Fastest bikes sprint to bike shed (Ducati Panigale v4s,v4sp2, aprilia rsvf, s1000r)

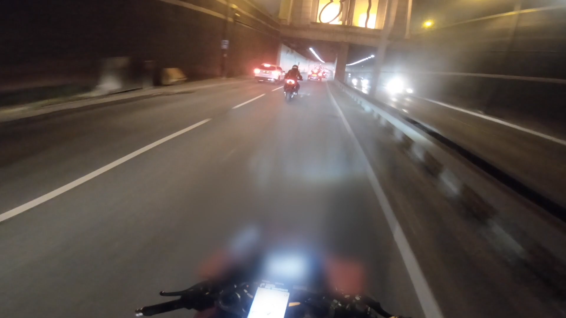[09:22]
We have got a CB R650 with a crazy loud exhaust.